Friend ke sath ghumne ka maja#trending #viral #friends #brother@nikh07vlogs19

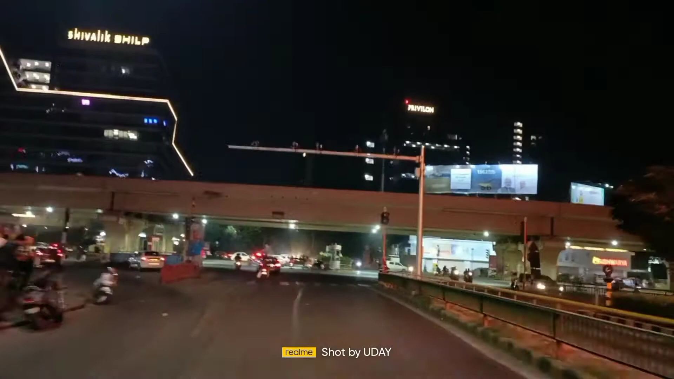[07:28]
यहां से हम राइट सैट जा सकते हैं गंदिनगर और लैप साइट जा सकते हैं सर्खेस तो हम जाना है सिधा